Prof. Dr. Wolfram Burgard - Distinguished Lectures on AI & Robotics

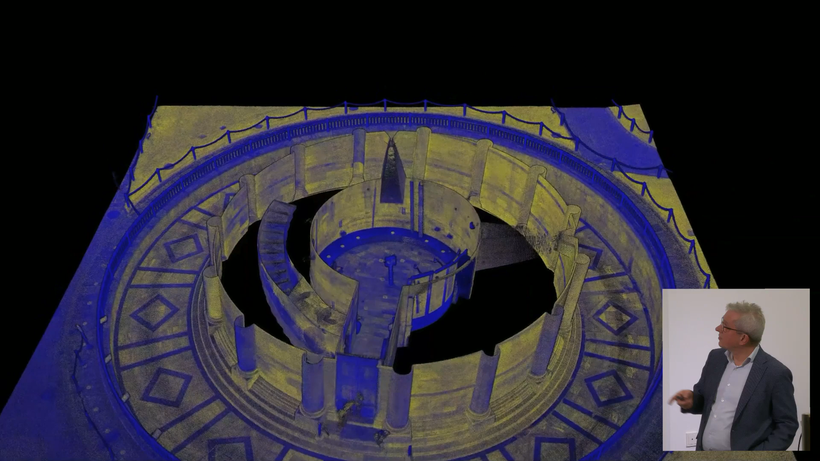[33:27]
and also like cultural preservation and this is a model of the leaning tower in Pisa it's one of the the most
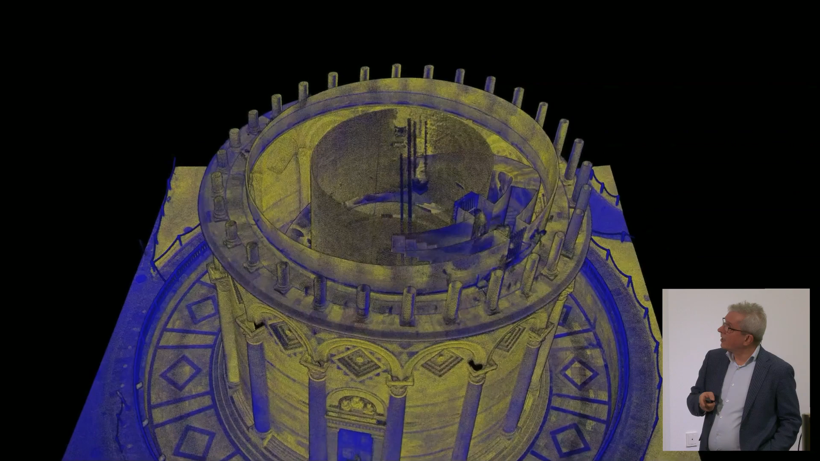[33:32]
accurate model that is available right now so what we do there is we are basically taking a laser scanner
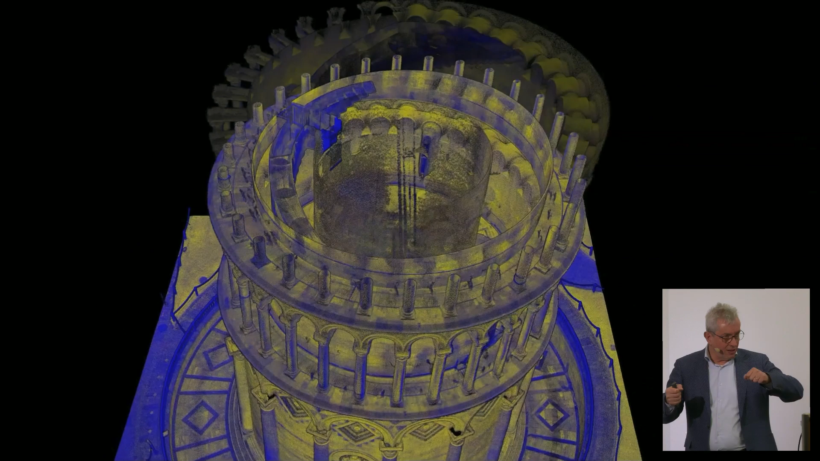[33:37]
right and take this into the building and we attach the very same scanner to to a drone
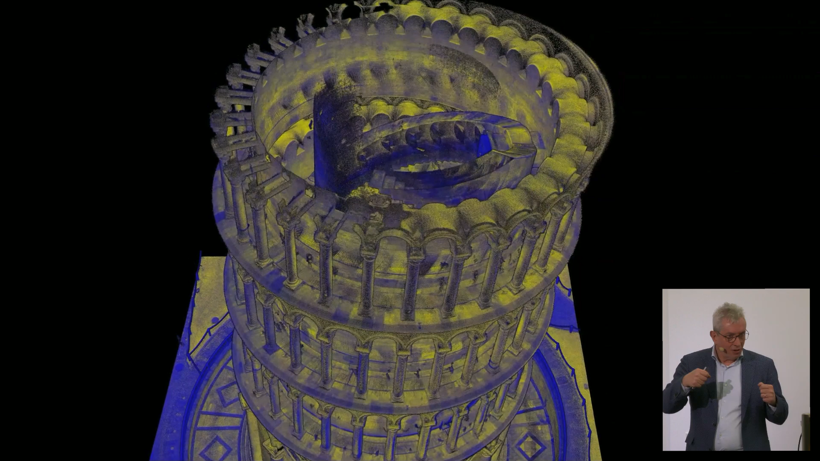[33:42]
and then we fly over the building and this post graph based
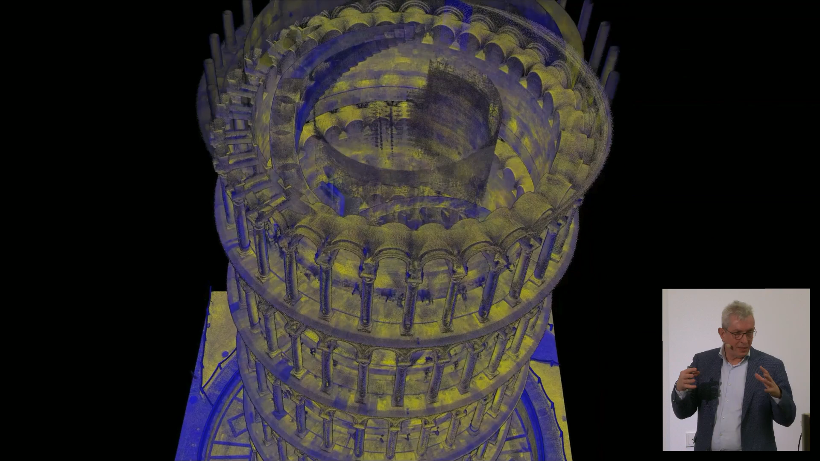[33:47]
formulation has the advantage that you basically can easily combine those two data
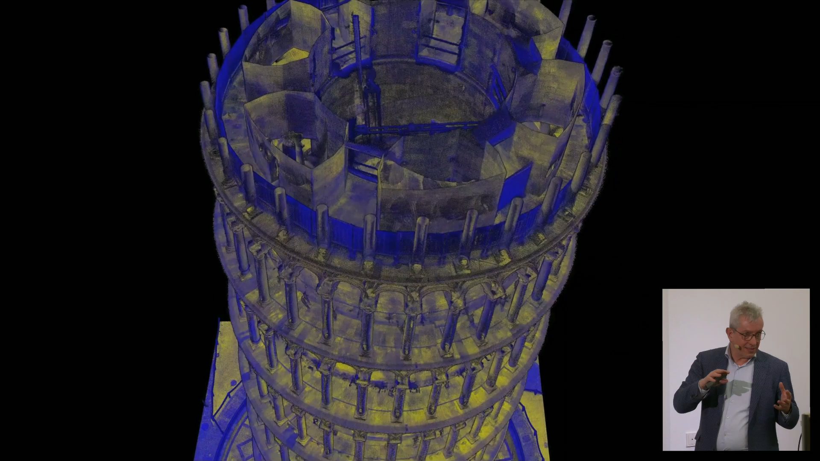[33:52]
sets in order to basically construct an consistent indoor outdoor model
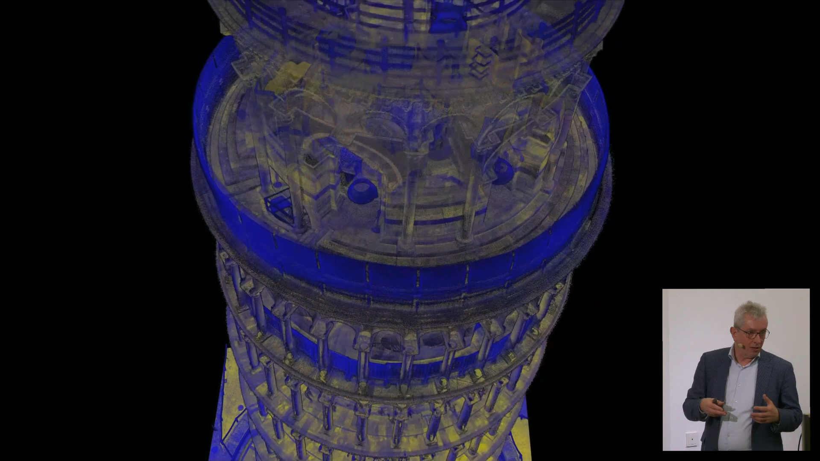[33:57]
of uh of these buildings and then like once you have such a model you can perform even like
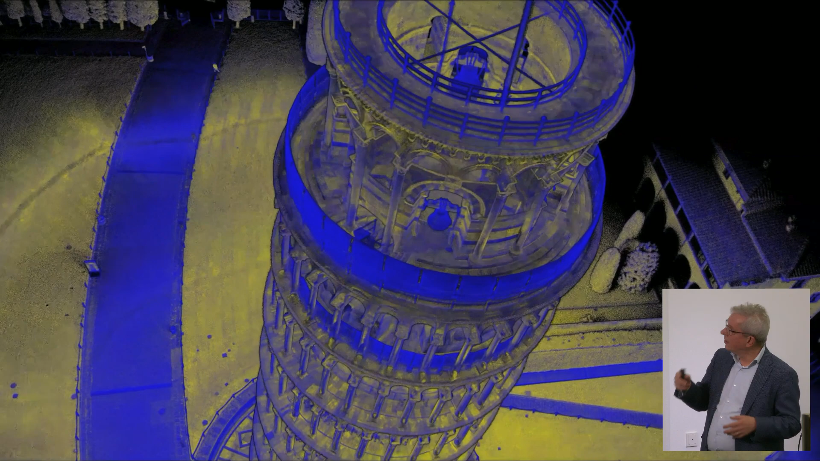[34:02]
virtual fly throughs or fly overs and like fly underneath the ground to actually
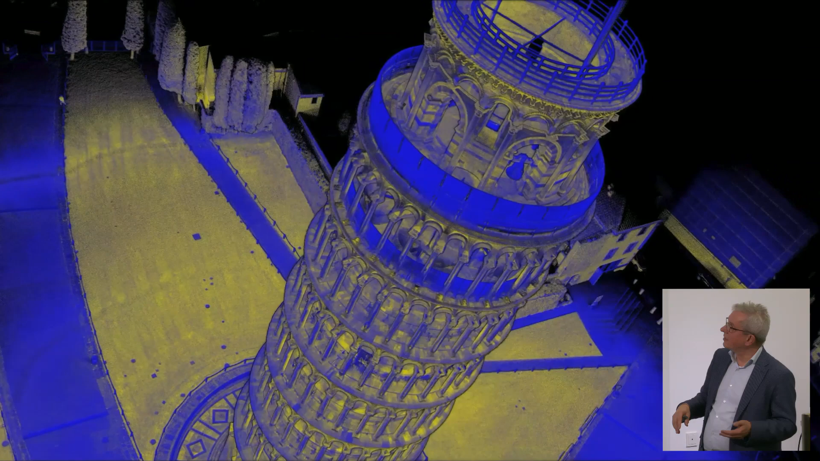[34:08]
see how much the the basement is already inclined and that's what you you're going to see
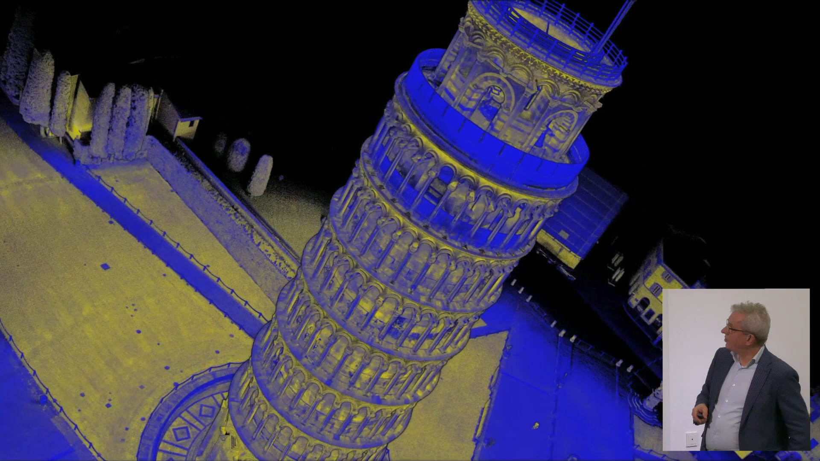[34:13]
within a second and the other data is just reflections from the lidar that from the other buildings that that are in the vicinity of this tower
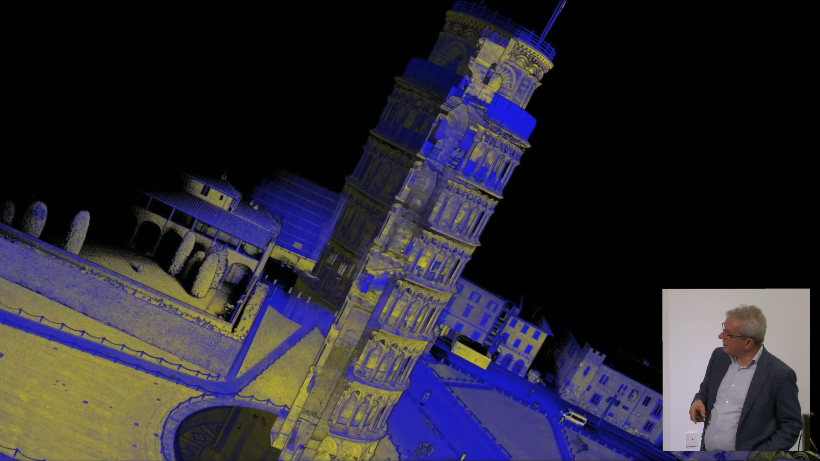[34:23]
right and and and it's pretty useful for them you can see when you zoom in and do projections you
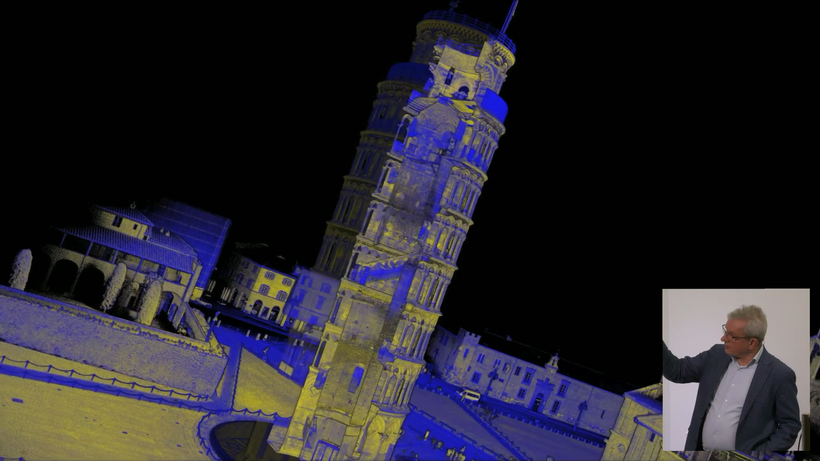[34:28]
can see the spiral staircases inside the tower and so on and so forth and in a few seconds you'll
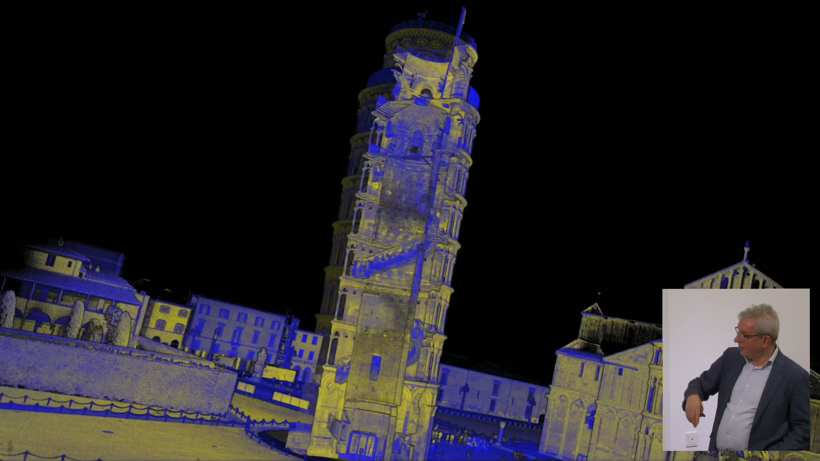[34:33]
be underneath the ground and see basically that you should never build a building on sand
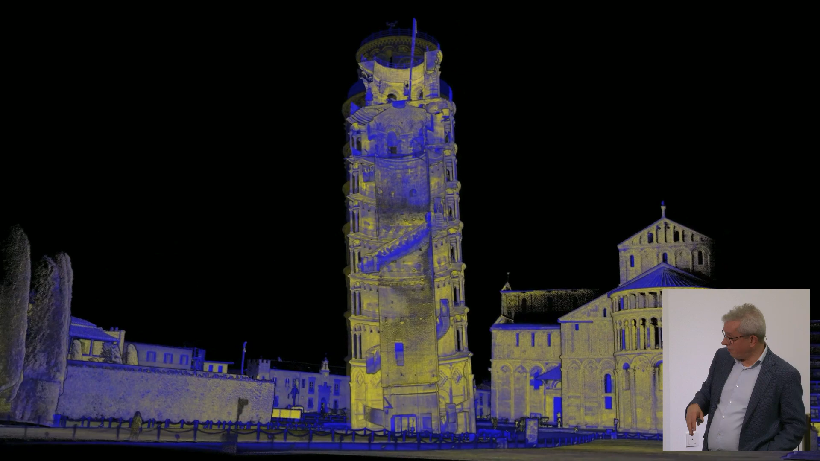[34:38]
right so that's what you can see over there right so and that is like a model of the Freiburg cathedral it's the most accurate model built with the same technology and so we're using this basically we also scanned the the stuttgart stadium because they lost the original construction plans and do not know how much paint they need in order to repaint the the roof of this building so they can now use these models for all these kinds of purposes cities are interested in this as well because they they want to basically map their cities with this and then figure out
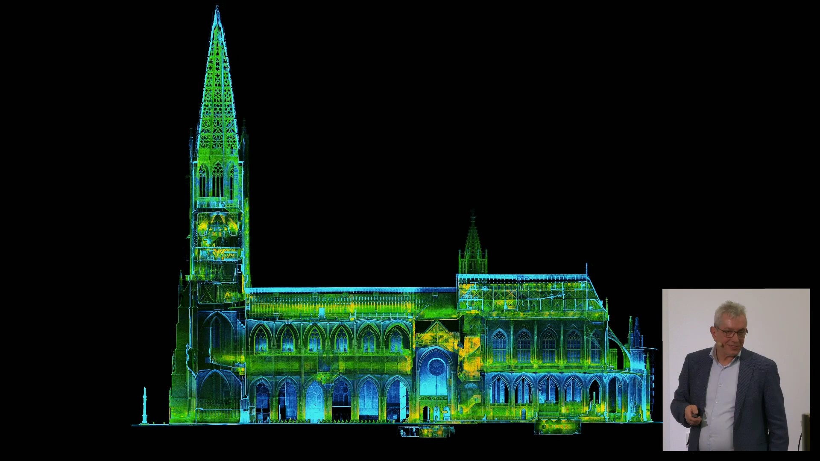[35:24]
as to whether people illegally build additional stories and top of buildings or added illegal garages to their to their houses and things like that and that's actually the business plan of of this company 40 people right now so and so that's actually that what these the slam approaches and localization approaches are good for and this is why i gave them this kind of like five thumbs up for localization and three for mapping because it's all static and they play also major role in automated driving and this probabilistic approach to localization is actually has been
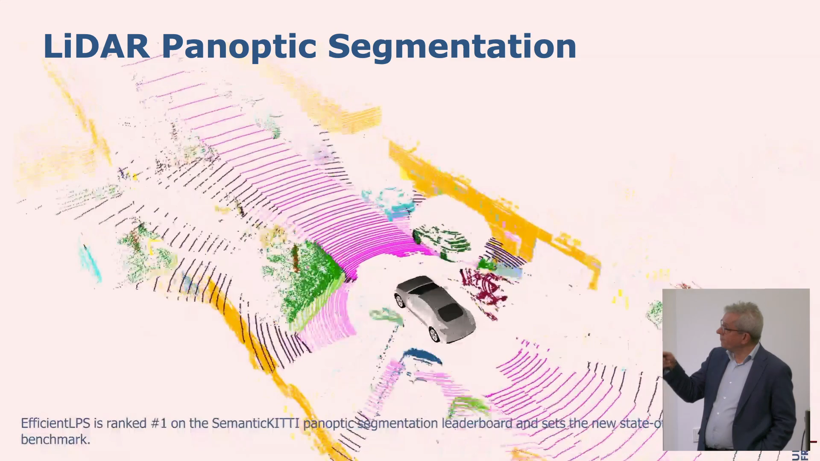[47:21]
see that all the individual cars have different colors
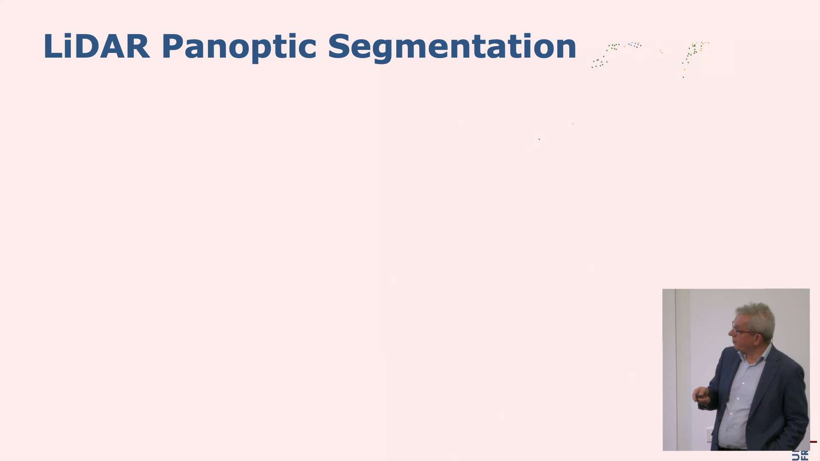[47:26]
all right and then uh here you see this from a moving vehicle
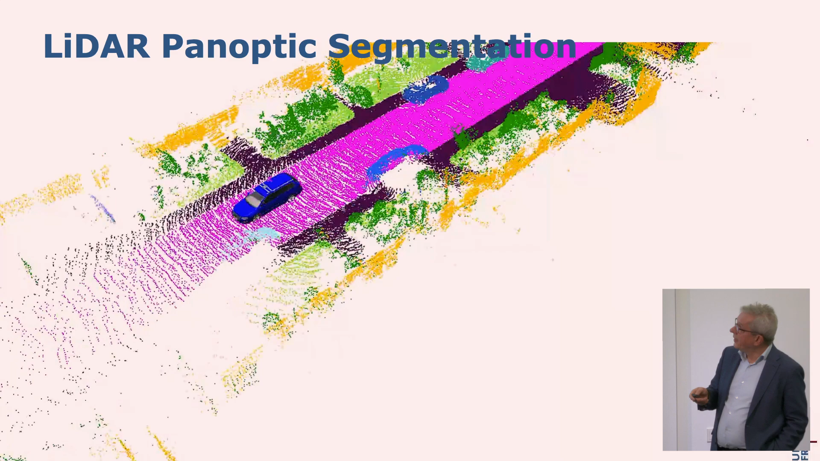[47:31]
all right in the individual scans so to say
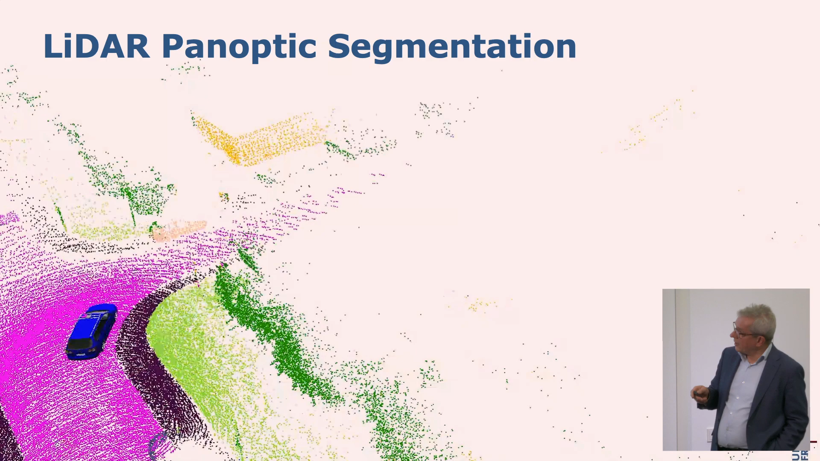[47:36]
so you're coming about our temporal consistency in a second this is why in some cases
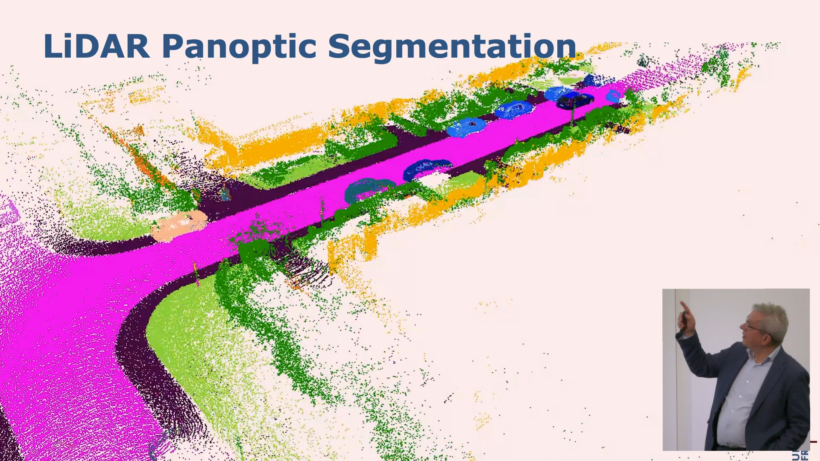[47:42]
these vehicles have different like colors there as well simply
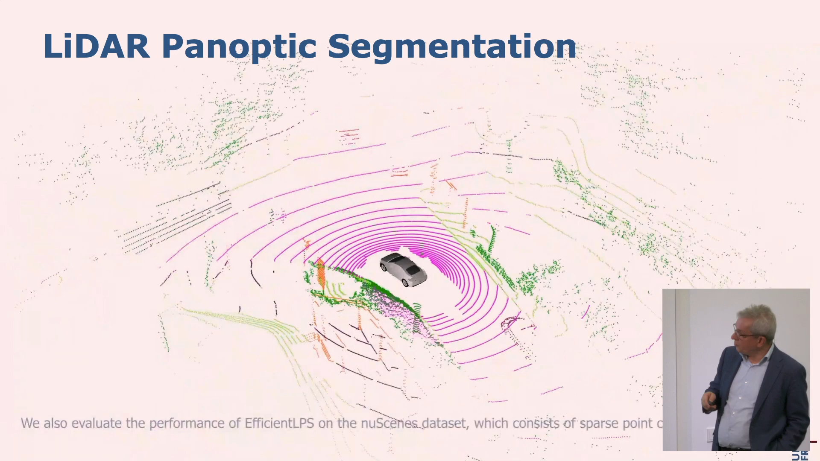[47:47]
because we cannot really tell over different scans what the it's whether this
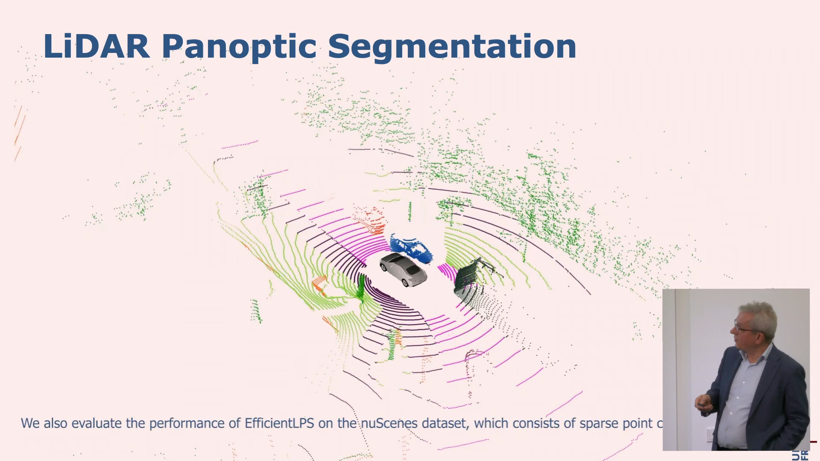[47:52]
is a very same car or not you see this here in uh and like in a better way right and at